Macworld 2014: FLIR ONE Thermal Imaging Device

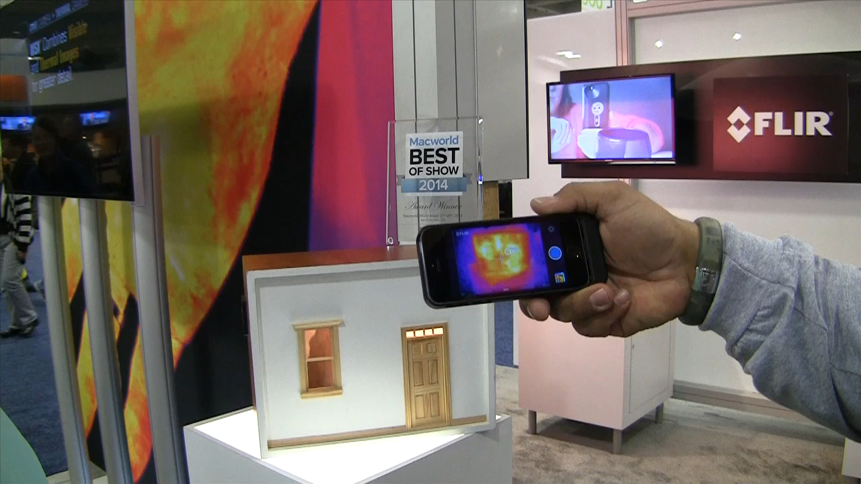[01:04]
And what that does is produce an on-scene, on-screen image on your iPhone of a thermal image, plus we give you edge sharpening from the day camera. That's our MSX feature. So that gives you additional detail you normally would not see with just thermal alone. So on the video, what people are seeing right now is we've got a little playhouse here, and he's holding the device over that,
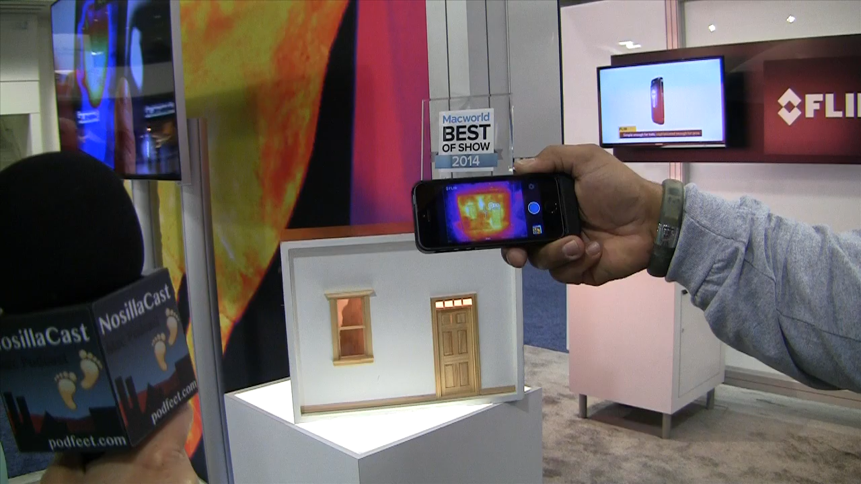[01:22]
and we're seeing a thermal image, but I don't know how to interpret what I'm seeing. Well, let me tell you what you're seeing. What you're seeing right there is the hot spots are the real bright areas, and the cooler areas are darker. So if you take a look, you can see that the window, to the left of the window, there's a big energy leak, which, let's say that was your house. You'd know that pretty quickly. And on top of the door and the bottom of the door could use a little seal. And you've got a piece of insulation missing right in between the window and the door, so the contractor didn't do a very good job of insulating your house at all.
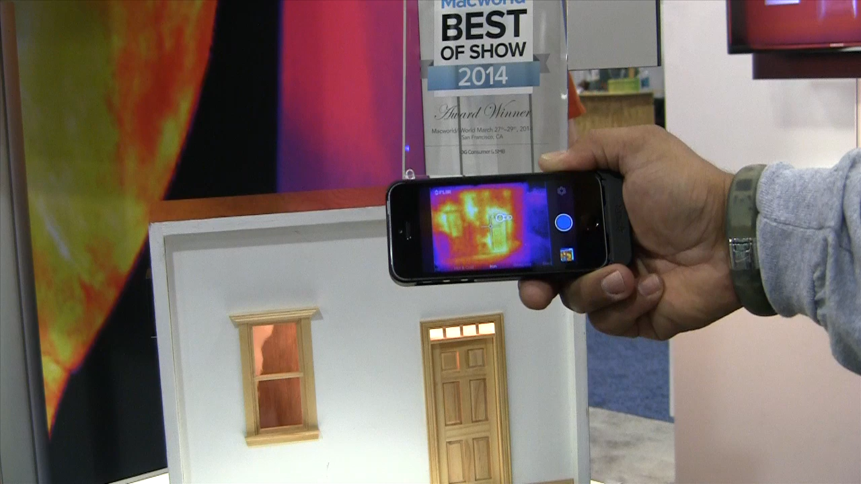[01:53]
That's a pretty powerful purpose for this camera right there, and that's only just one use. If you had a water leak as well, you could find it. So this isn't for security as much as for wasting energy and trying to get your heating bill down, that sort of thing.